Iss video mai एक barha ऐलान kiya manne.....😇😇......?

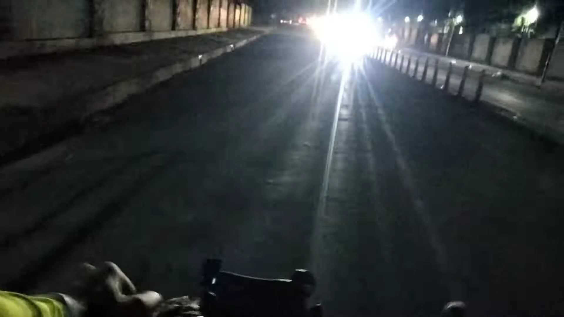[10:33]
अब यहां गाइस मैं आयों पीजी वाले
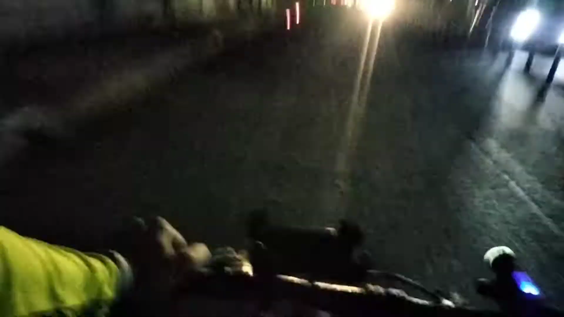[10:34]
लाइन में यह देली उनिवस्ति का पीजी एरिया है तो गाइस अपना जंडा इतना अच्छा लेहर रहा है ना तो मन कर रहा है